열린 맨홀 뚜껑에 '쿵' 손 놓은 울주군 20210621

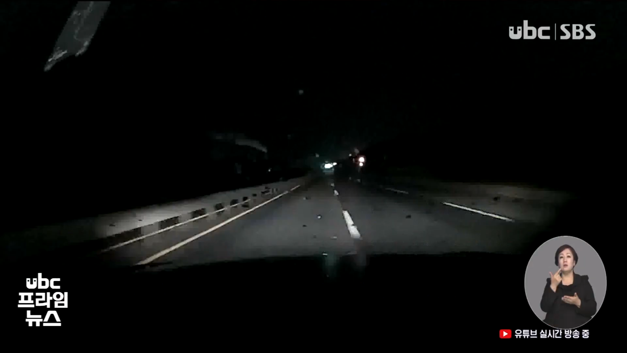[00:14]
늦은 밤 도로를 달리던 차량이 휘청거립니다. 맨홀 뚜껑에 바퀴가 빠진 겁니다.